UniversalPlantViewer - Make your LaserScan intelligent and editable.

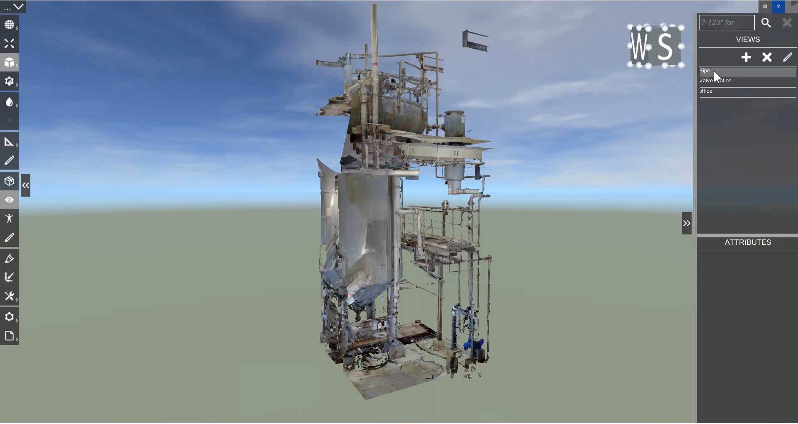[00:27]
So I open up this and it's just a box clipping around the laser scan that makes it easier
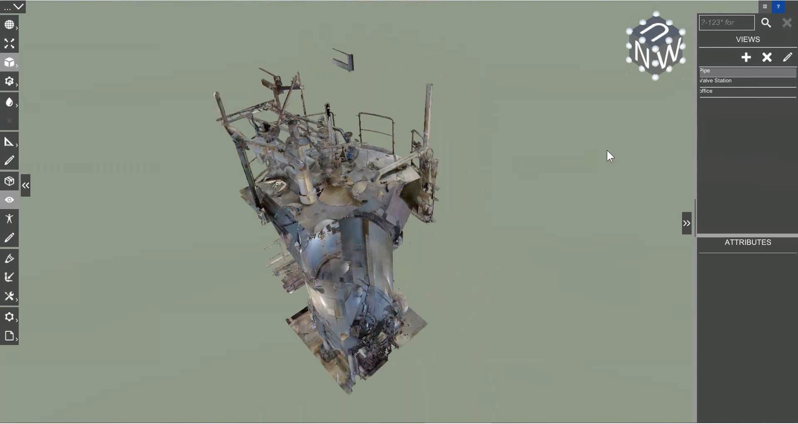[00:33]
for me to follow that pipeline and to separate it. Now we have a kind of spray can so I can have a radius and a distance setting.
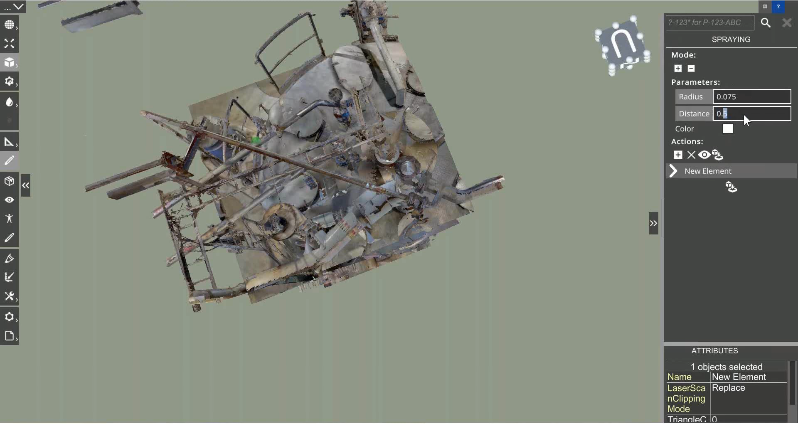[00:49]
I will explain soon what it means and if I now hover over the model you see that sphere and that sphere now can be used to mark existing objects inside a laser scan. So just with the shift key I can start, let me set it a nicer color, I can start to virtually spray my pipeline.
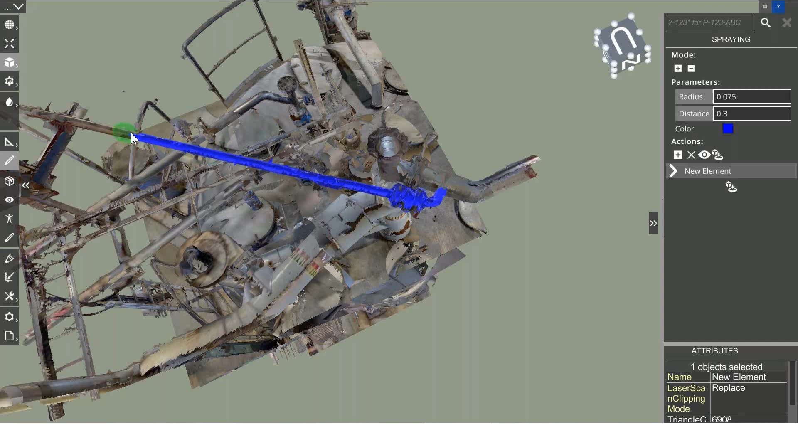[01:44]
So if I move down here to the equipment you see it doesn't spray on the equipment it only sprays when I follow the pipeline and that's due to the distance setting.
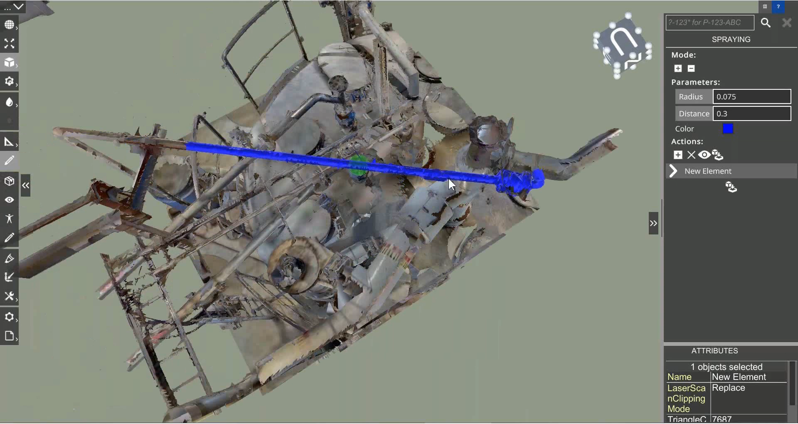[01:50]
So that restricts the depths of the spray can and now I quickly can follow my pipeline.
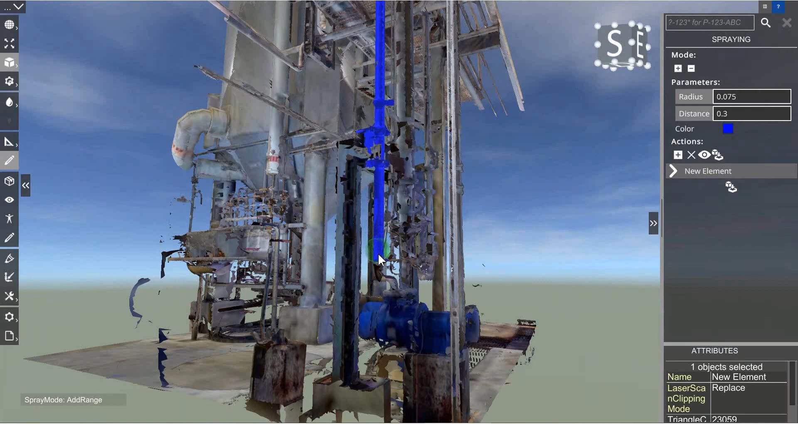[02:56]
for sure if there is too much sprayed I can remove it very easily
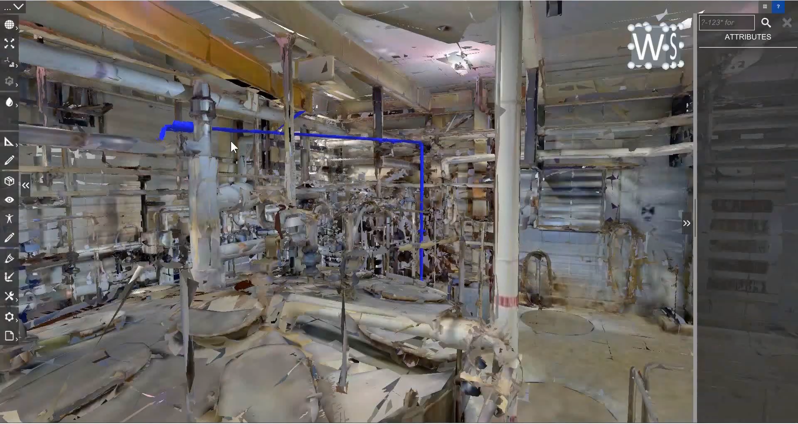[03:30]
and what I now can do I can select the pipeline.
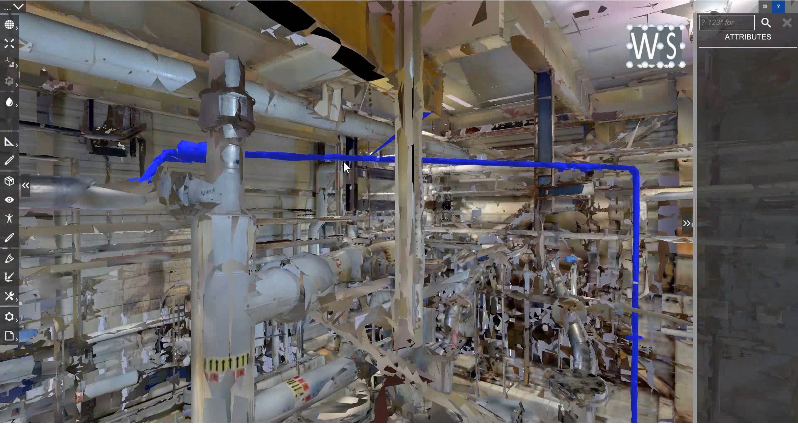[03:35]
We will have the possibility to give
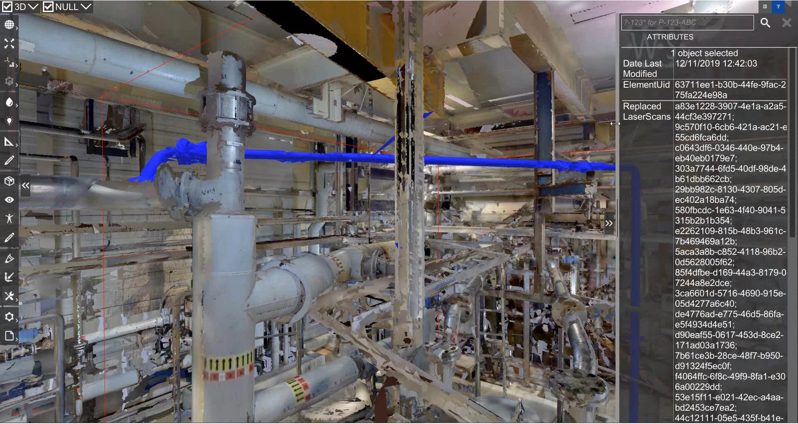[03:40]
it a name and some attribute so you can name the pipeline for searching.
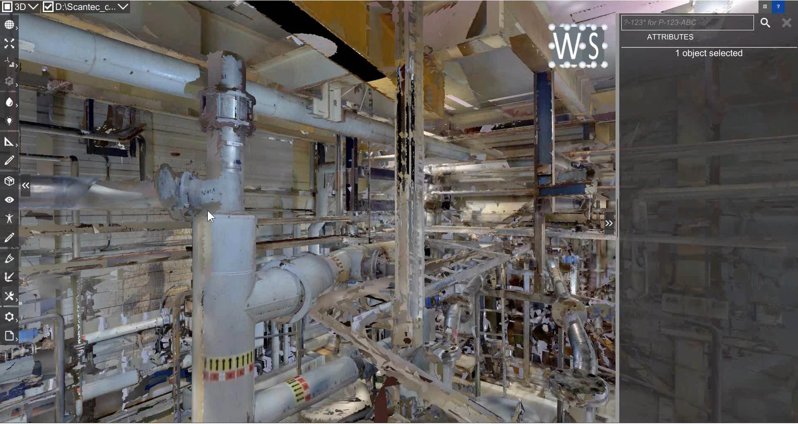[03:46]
I can now hide that object and I've prepared also a sketch.
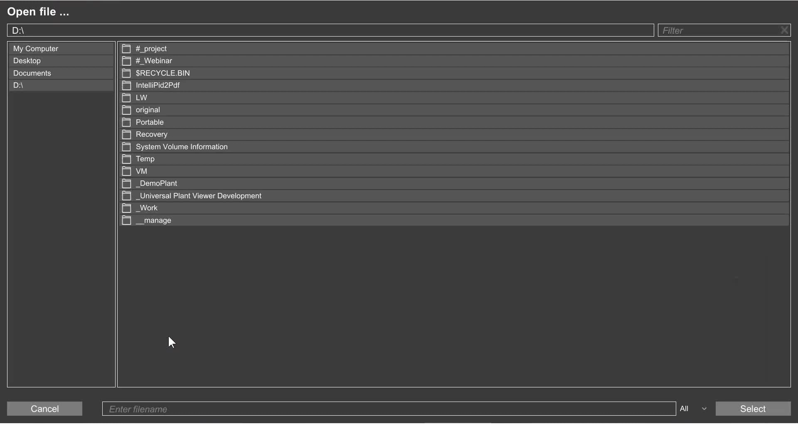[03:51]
So let's go in and load the sketch for the new pipeline
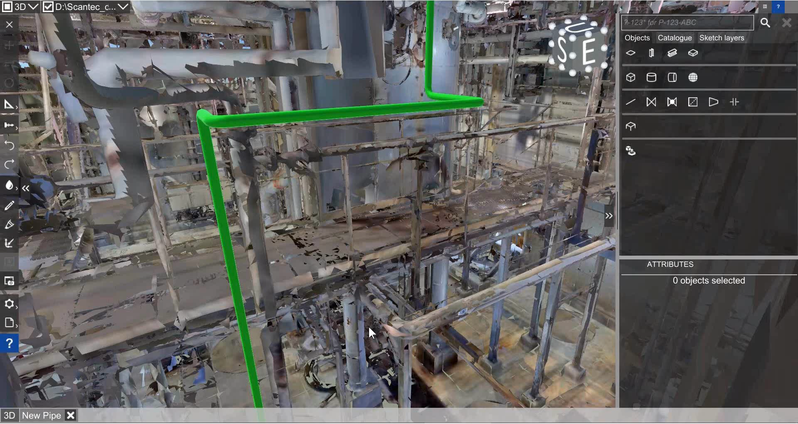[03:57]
and all I've did I used our sketching functionality
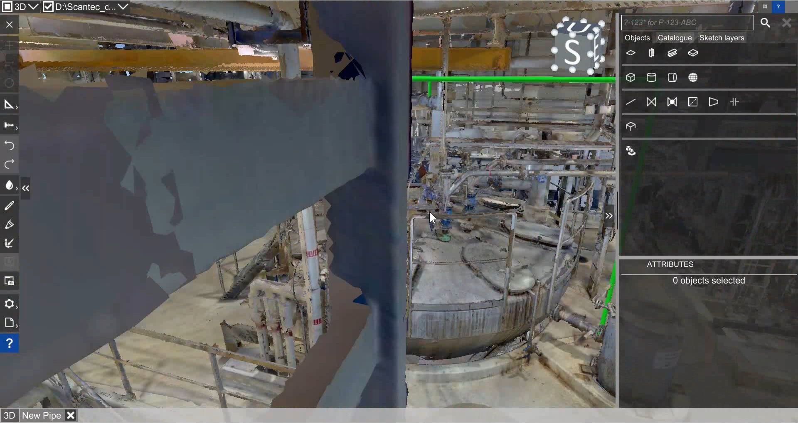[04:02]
and replaced the pipeline with a new one here that
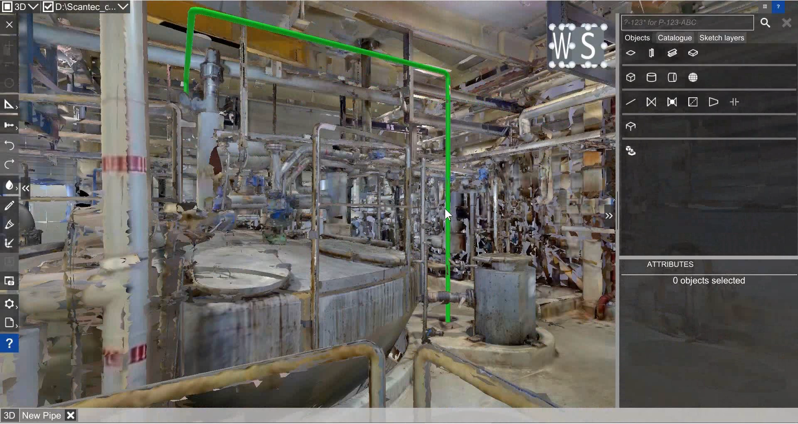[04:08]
has virtually the same routing but does not go diagonal here but orthogonal and goes down.
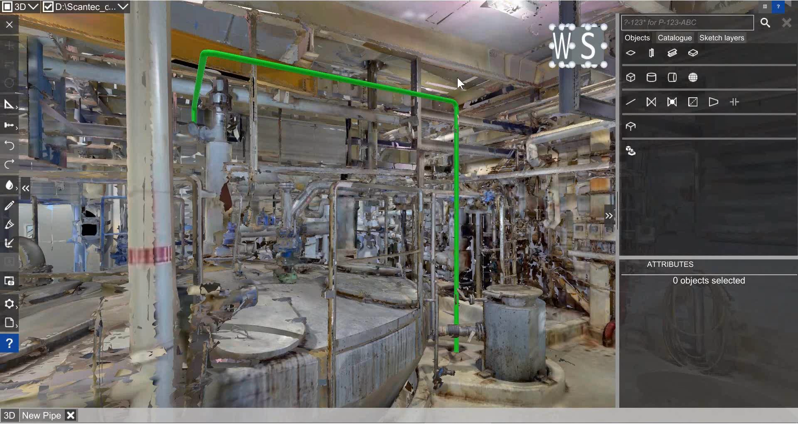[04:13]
It uses a little bit of different routing.
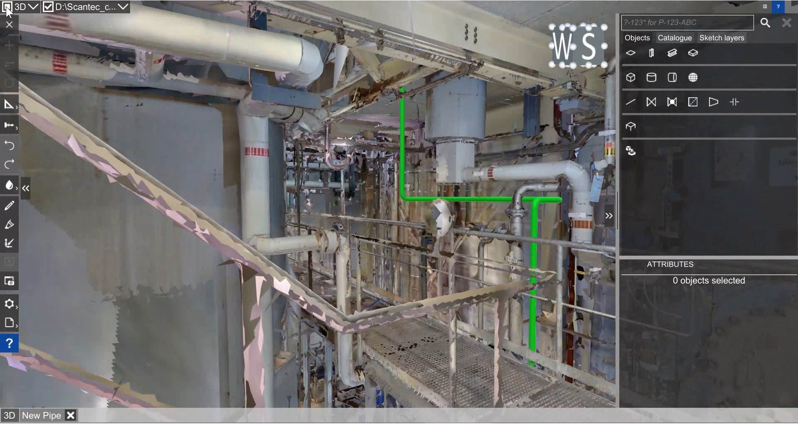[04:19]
So you see here I've used different routing and now in
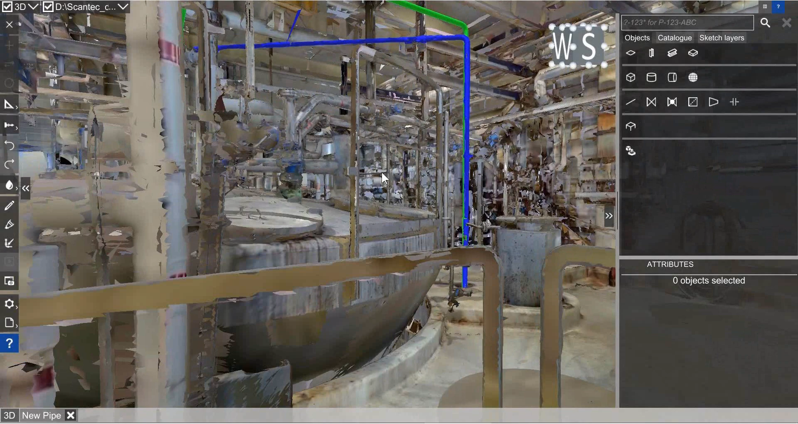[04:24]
the laser scan and that what's nice feature on this is if you have a look in a laser scan and you do it there you will recognize here there's a yellow beam and that might be suspicious because we look at the other side it's not only a beam it's a crane.
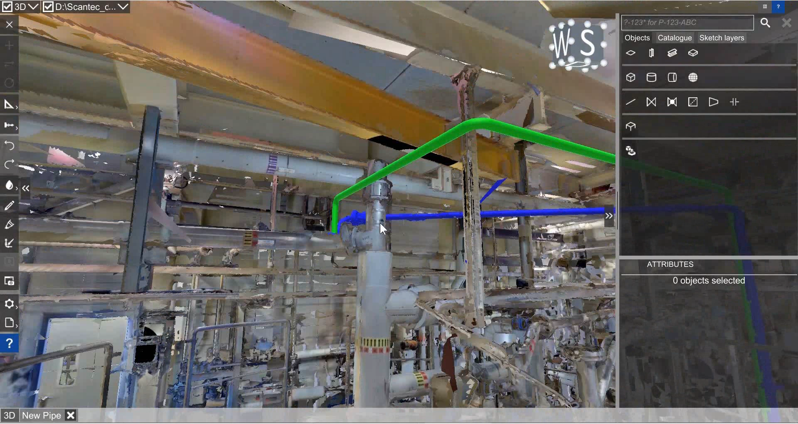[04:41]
So maybe it was not a good idea to replace the diagonal line by that orthogonal because it crosses the space of the crane and that's very easy to see if you use it inside UPVC with the full mesh model. Okay so maybe the new plant pipeline you route another way that I did. Okay so we will polish that function a little bit to make it even more easy to use it and then you can use
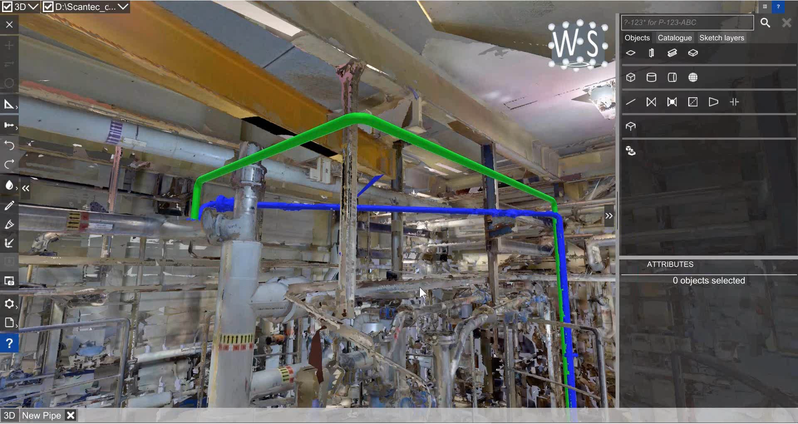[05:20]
a spray can to separate only those objects of interest and the rest of the laser scan you do not have to remodel if you can still use the mesh model you see